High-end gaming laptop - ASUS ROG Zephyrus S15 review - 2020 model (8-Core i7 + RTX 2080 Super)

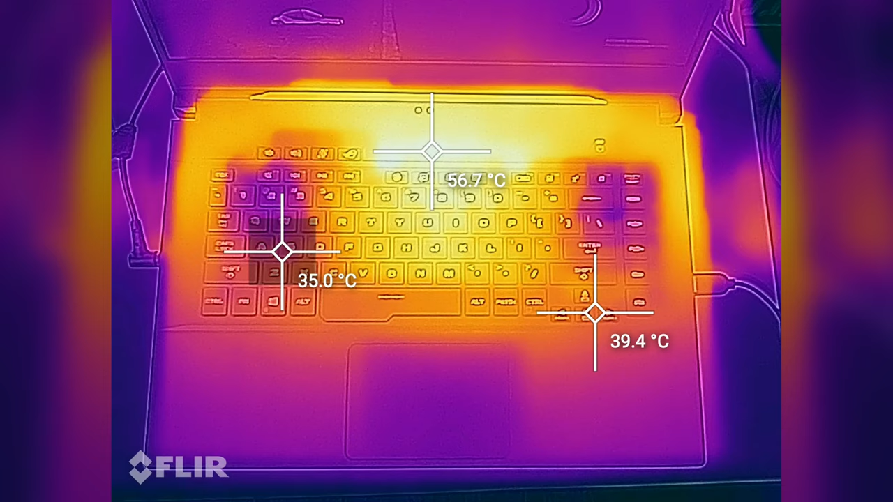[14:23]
but the lower half and the WHD and arrow keys stay within high 30s to low 40s, so heat won't be an issue with longer gaming sessions.
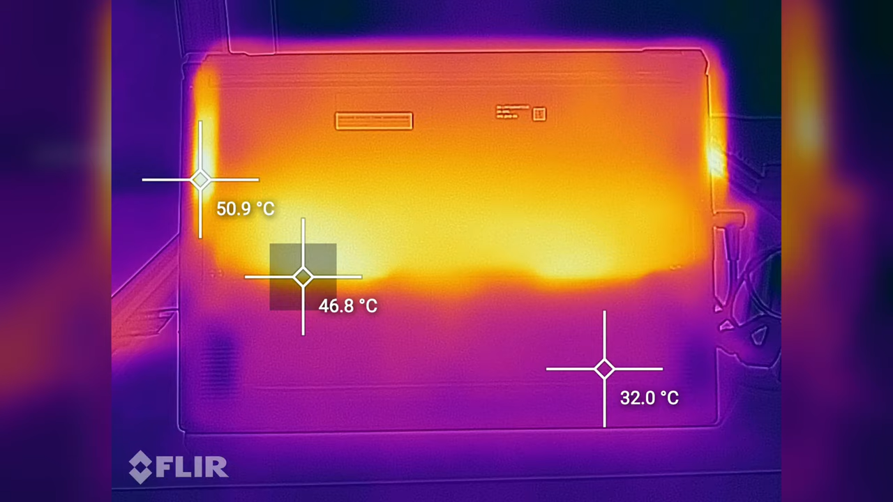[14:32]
The bottom also stays fairly cool for this sort of a laptop, but that's only an illusion, as the hottest part is hidden behind the magnesium flap.